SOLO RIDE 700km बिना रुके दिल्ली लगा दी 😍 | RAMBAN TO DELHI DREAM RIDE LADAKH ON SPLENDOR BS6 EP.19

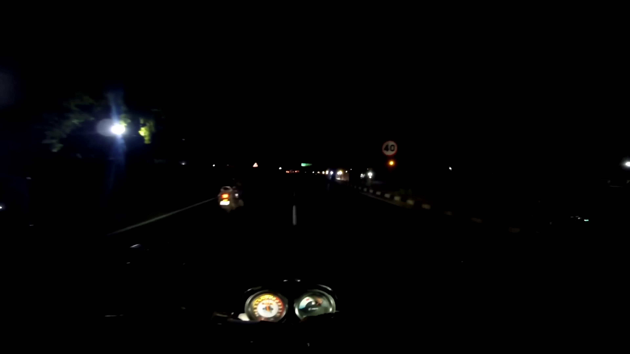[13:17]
आस्मान और लखन पर वोडर रहा है कुछ सतर किरो मेटर ठीके जी और विजिबिलिटी अभी थोड़ी बहुत आरी होगी मुझे बतानी आरी किनी � तो देखे जाएगा अगर देखो ऐसा इसीन के वो चल जाता है तो रात की थोड़ी थोड़ी थोड़ी फिट्रेट जो है जो मुझे चाहिए वह रिकॉर्ड हो जाएगी और नहीं तो फिर
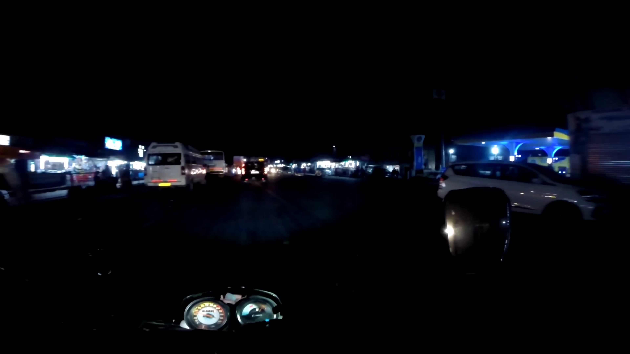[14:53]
दोस्तों बहुत चुके लखनपूर बॉर्डर बॉर्डर की चका चौन देखरें आफ क्या बाद है
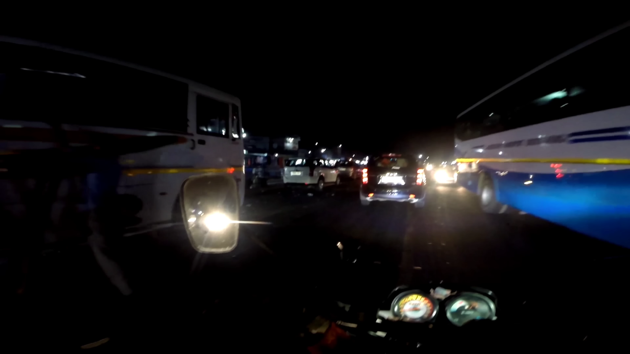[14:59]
दुकाने देखो हर दुकान के एक ऐसे टूपलाइट मतलब जो
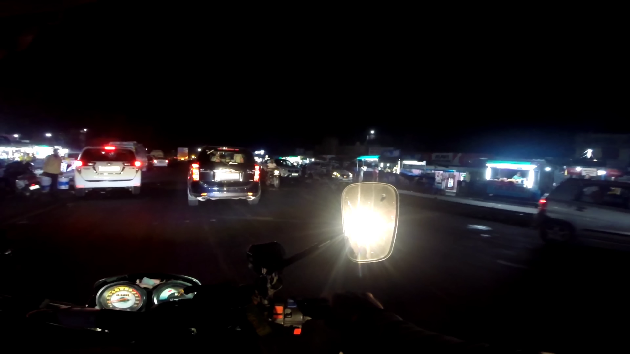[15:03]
इनके पिलर्स है उसक्योपर टूपलाइट क्या बाद है जी मिल तो बह�